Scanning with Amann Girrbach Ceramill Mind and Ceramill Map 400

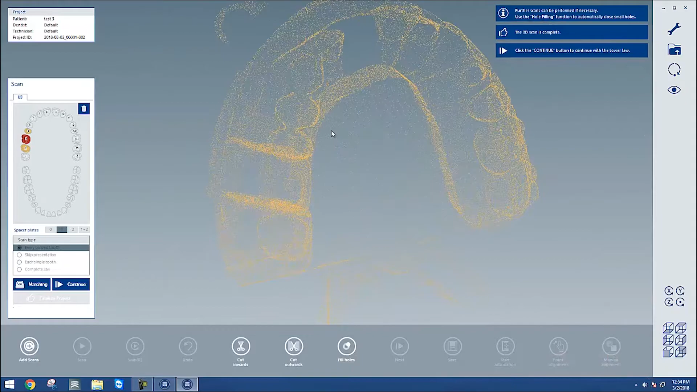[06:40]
You may still see some areas with holes in them, but we only need to fill those in if they were in an important area. In this case, I'm going to fill them some unneeded areas in with the add scans button.
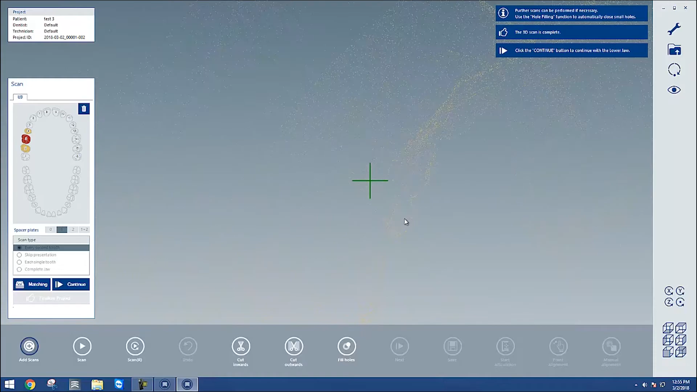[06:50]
I'll adjust my view until the green
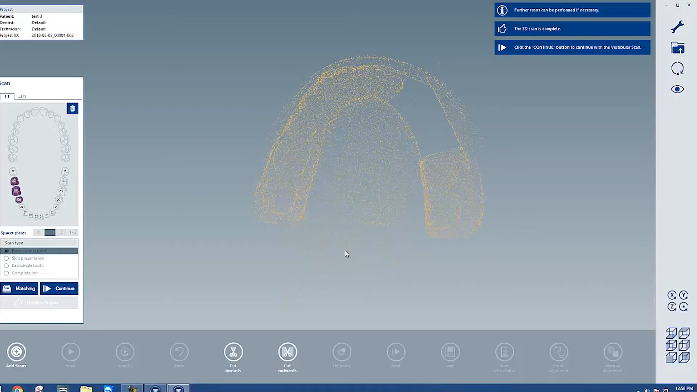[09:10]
and I'll trim away any unneeded sections.
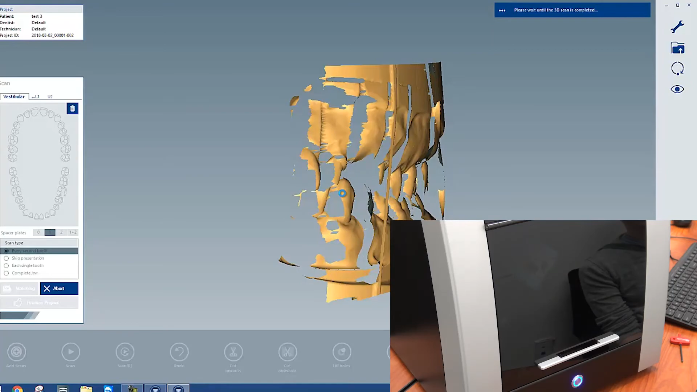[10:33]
If you feel that it didn't capture enough, you can always, again, take additional screenshots if needed.
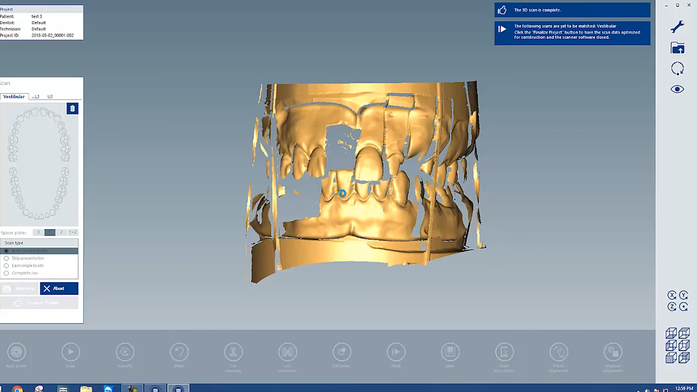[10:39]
But we really don't need a lot of data for our byte scan. You may also see it capture anything you used to keep it in occlusion. In this case, the rubber bands, and that's okay.
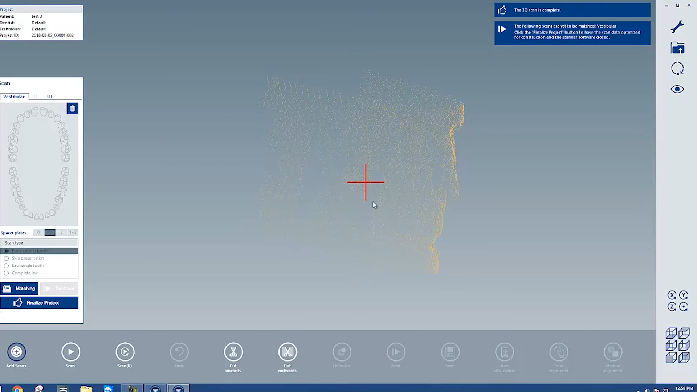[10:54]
We don't need to trim those away.